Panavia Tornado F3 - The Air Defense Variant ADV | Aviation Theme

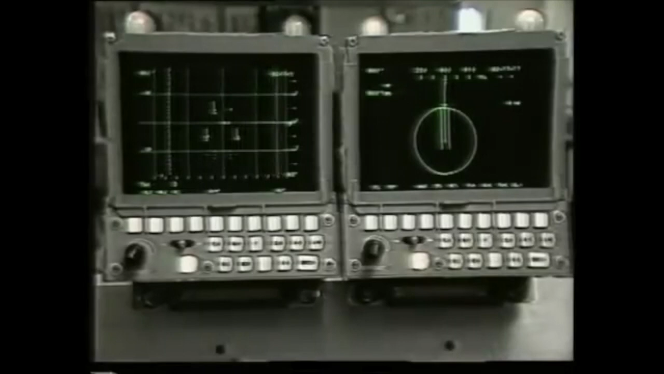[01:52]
but in the back seat it's not the same story. The arrangement of the tabs is side by side and they have different tasks beyond that of navigation.
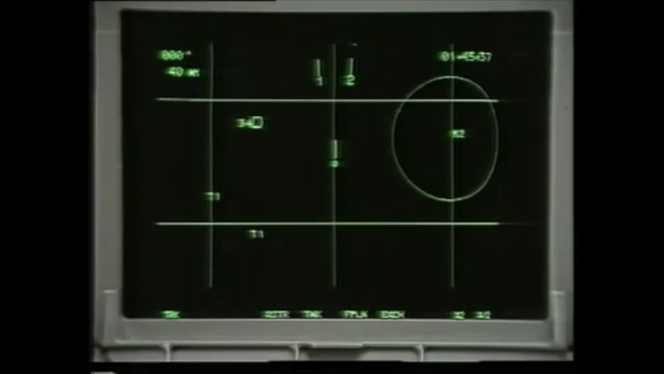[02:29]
Fox Hunter also gives high-quality ground mapping to update the navigation system.